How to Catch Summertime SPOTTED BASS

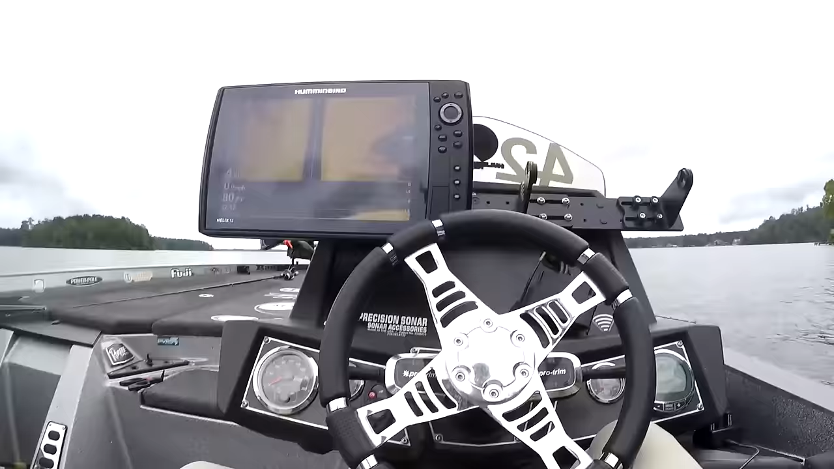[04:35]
so a lot of times people ask me what happened to my second graph well basically my cover
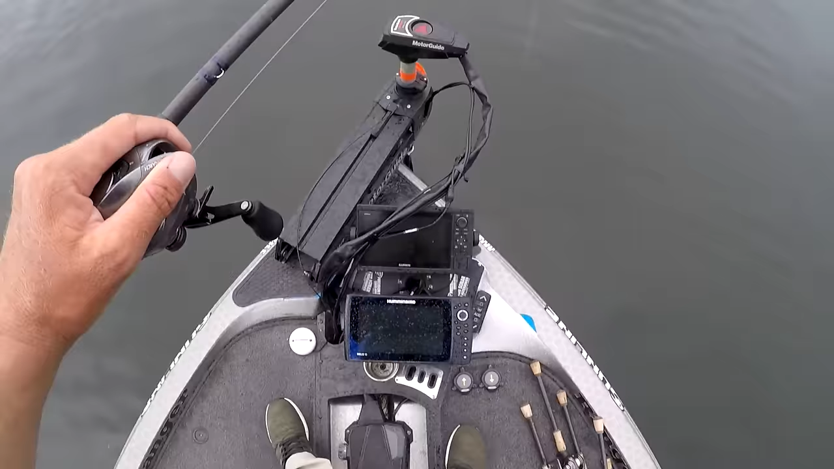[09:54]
i'm not sure how well y'all can tell right there but this forward facing sonar has been the key to every single fish i've caught today as you see on both the screens i can really see the fish
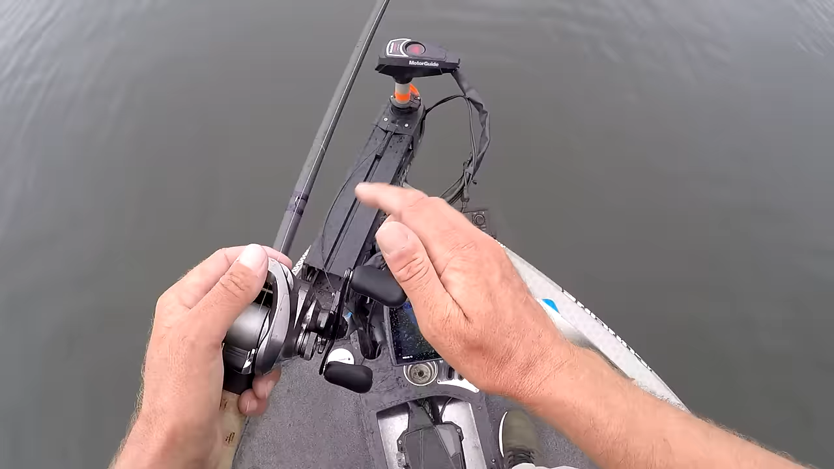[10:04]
i can see the cover i can really see exactly what i'm casting the screen's a little bit dirty let me clean it off a little bit there you go there you go now you can see them
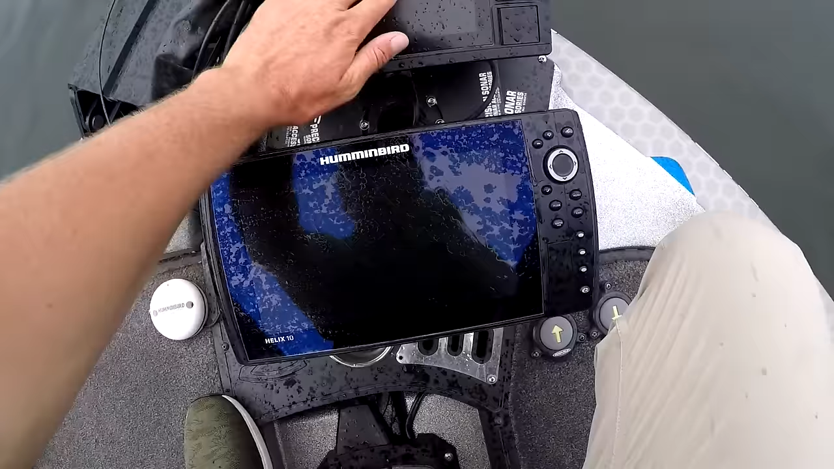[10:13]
now you can see them bass yes sir